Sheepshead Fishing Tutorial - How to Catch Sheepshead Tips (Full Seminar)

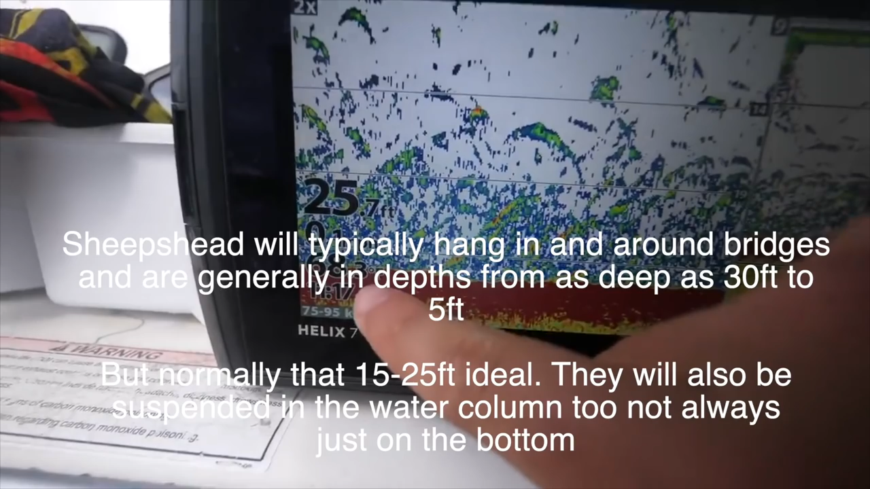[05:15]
Uh, so that even on a king tide, with our crazy high tides come a crazy low tide. Right. So, it's amazing that places that had five feet of water earlier in the day have zero.
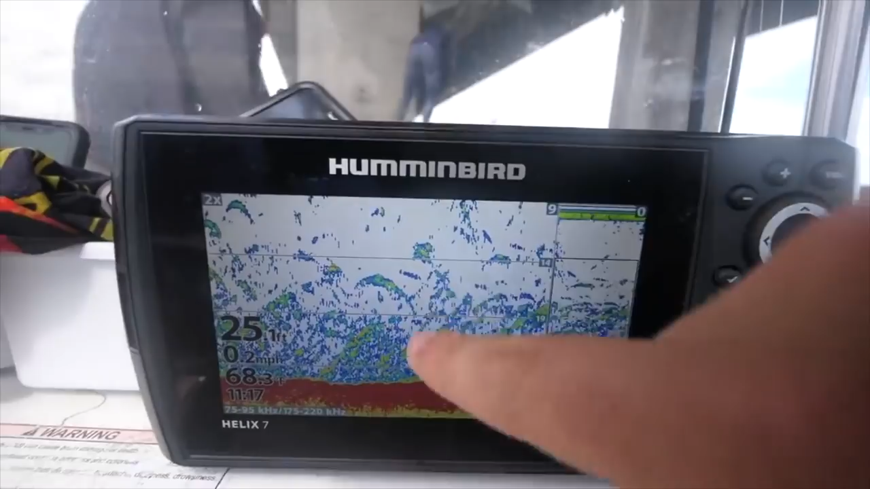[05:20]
On screen: depth 25 ft, speed 0.2 mph
Right. So, so definitely you can see some structure there. The other thing is to watch for those fish.